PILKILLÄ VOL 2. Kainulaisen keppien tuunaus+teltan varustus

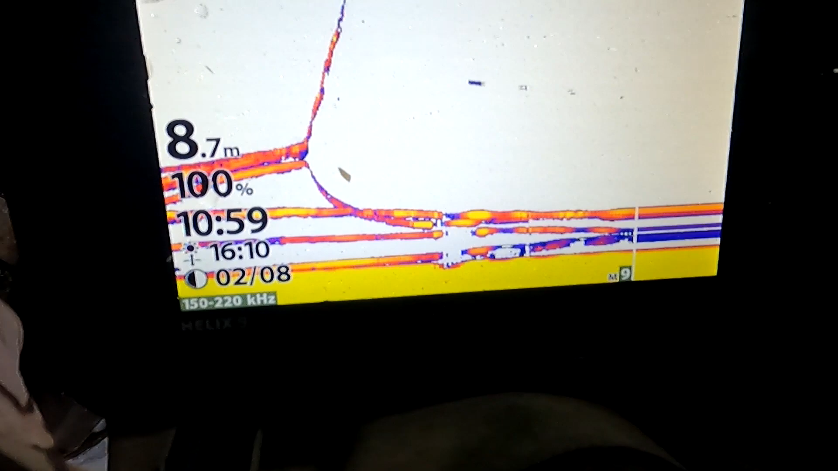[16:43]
On screen: depth 8.7 m
Tuohja viekaloja täällä... Tältä alla tästä...
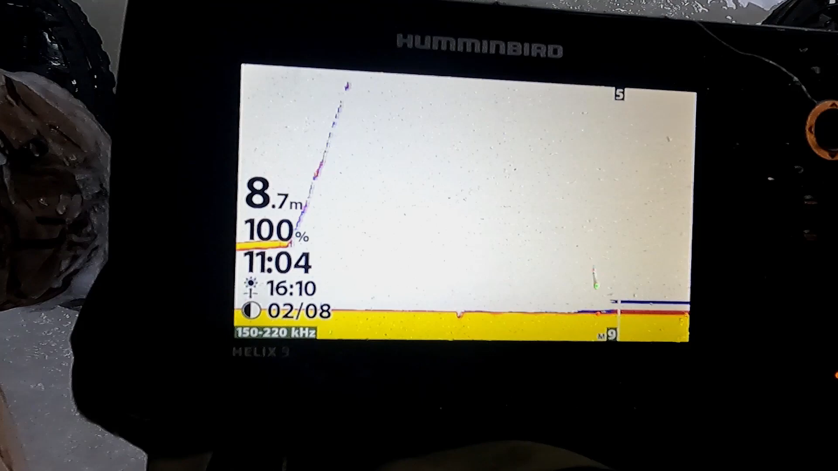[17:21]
On screen: depth 8.7 m
Tämä on... Nyt... Saattaisi olla vähän karkempi... Ja... Katsotaan...
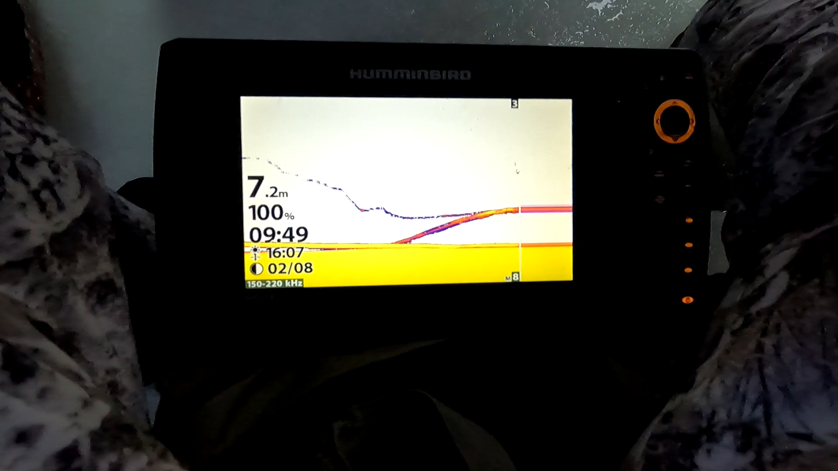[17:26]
On screen: depth 7.2 m
Ottaa... Täällä siinä... Täällä siinä... Ei...
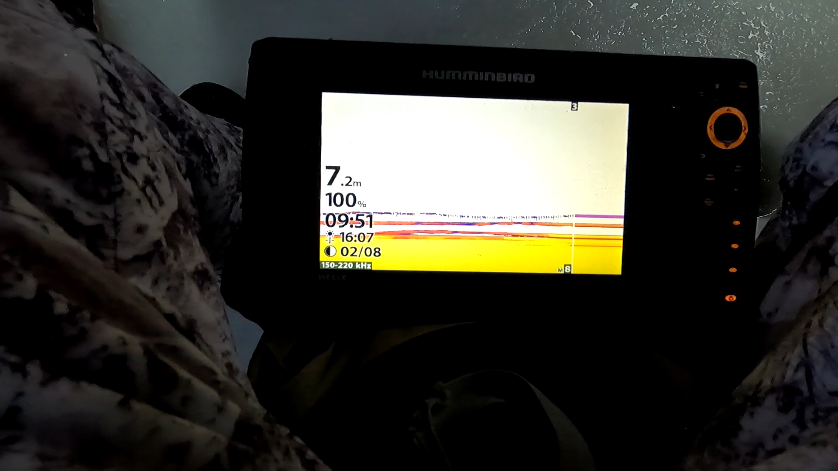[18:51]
On screen: depth 7.2 m
Sillä pohjalla saattaisi olla vähän karkkempaa tulot.
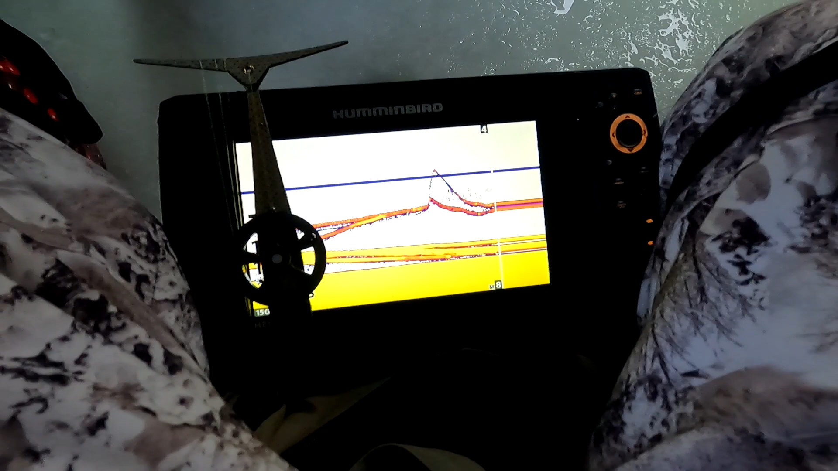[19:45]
Viereisellä reillä on kumikala ja morri on tuossa ylempänä.
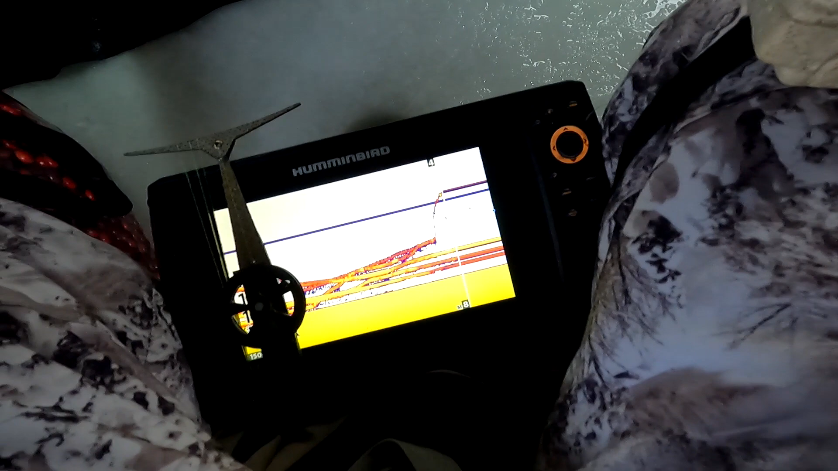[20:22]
Kumikala otti taas. Kato, ei tämä iso olta, niin...
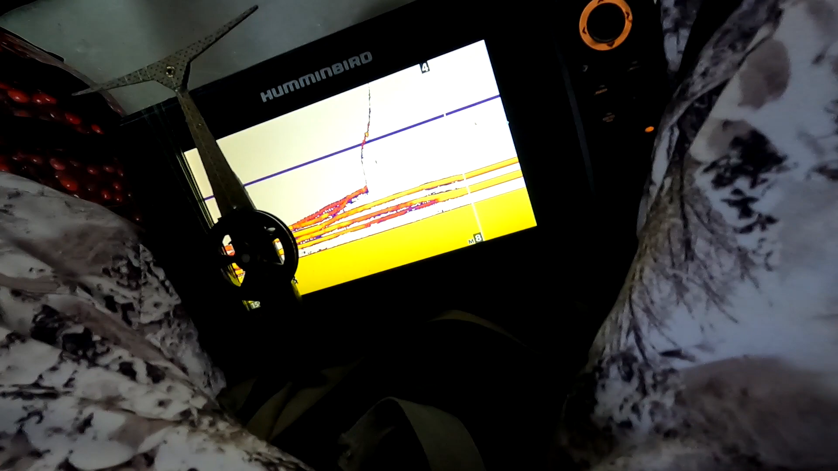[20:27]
Pikkusia näkyy oleva.
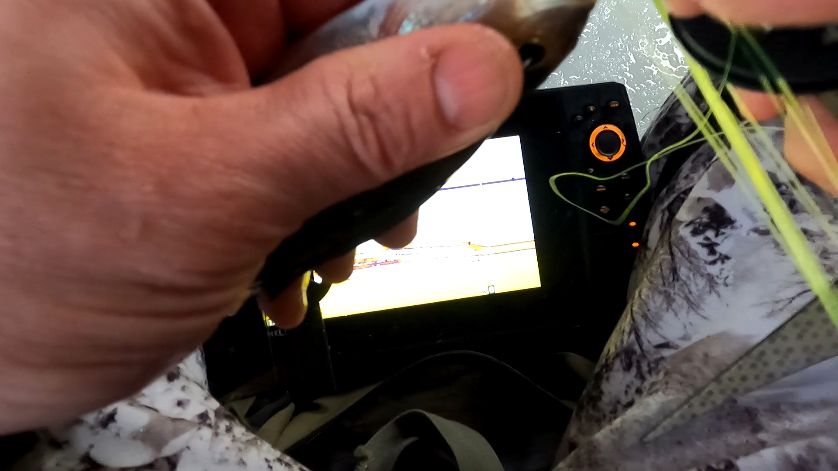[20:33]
Pikkusia näkyy kasvamaan.
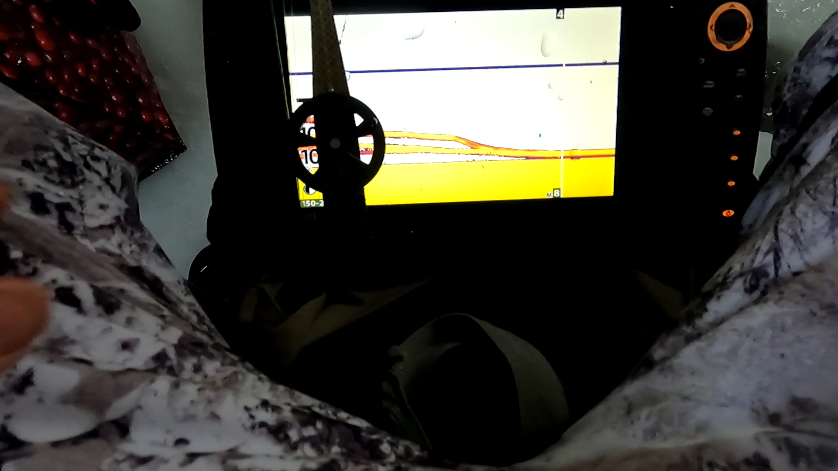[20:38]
Näytään siellä jotakin muutakin elämää vielä näkyy olevan työtä.
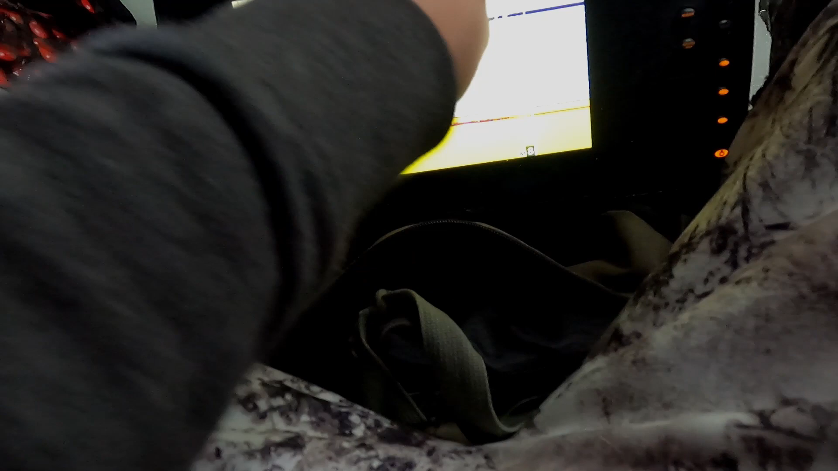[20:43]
Kato, ottaa vaan ihan tuon nelimillisen morriin. Ei näytä nyt tohon isompaan auttavat. Kelepaisinkin ylittää mäkkä.
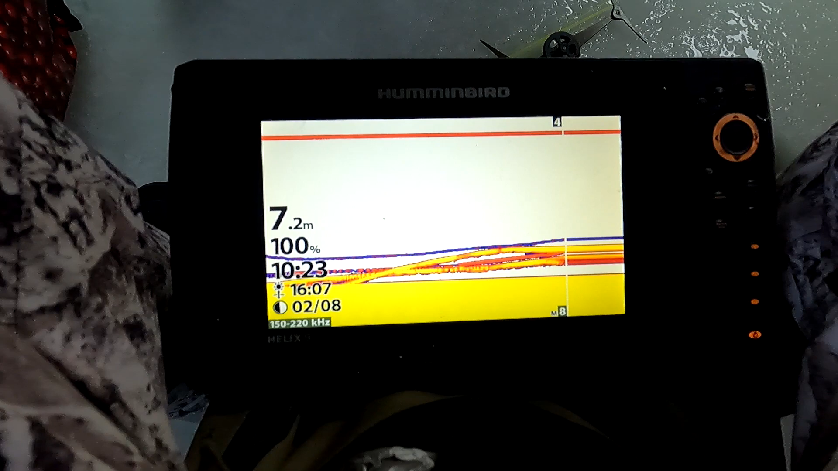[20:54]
On screen: depth 7.2 m
Kyllä siellä kalla olisi... Siellä on toista napata joku.
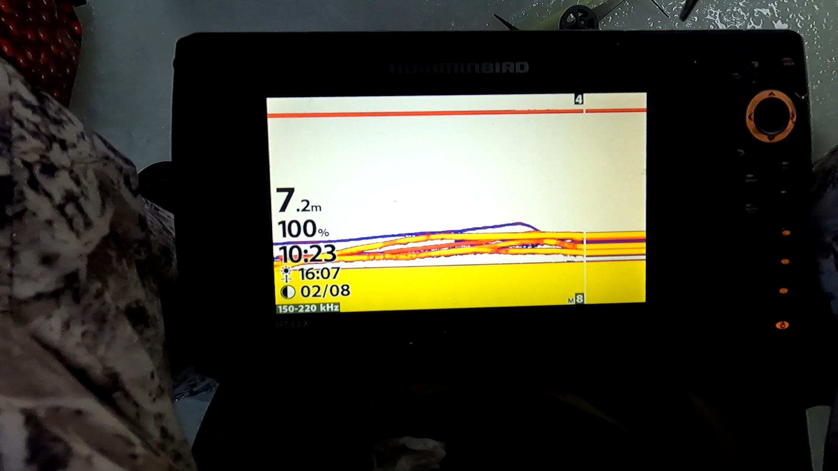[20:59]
On screen: depth 7.2 m
Kato, ottaa lähteekö ne pereen tulemaan. Pikkusen nousevat.
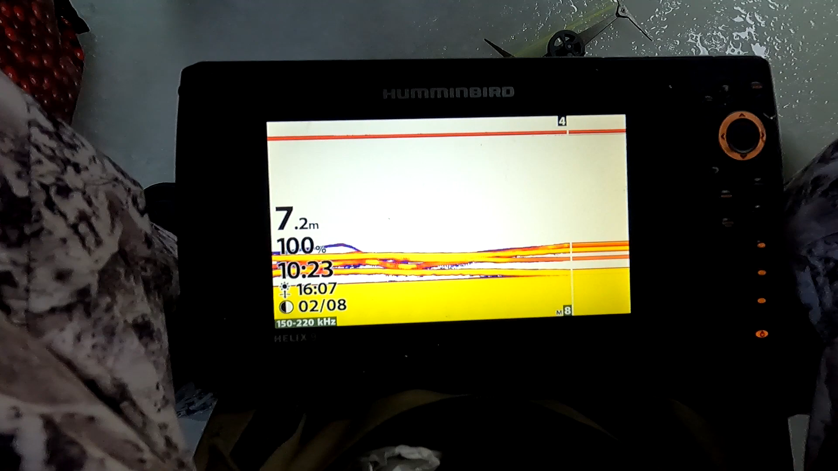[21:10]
On screen: depth 7.2 m
Kyllä siinä olisi siinä mukana joku nyt. Oike sieltäkin.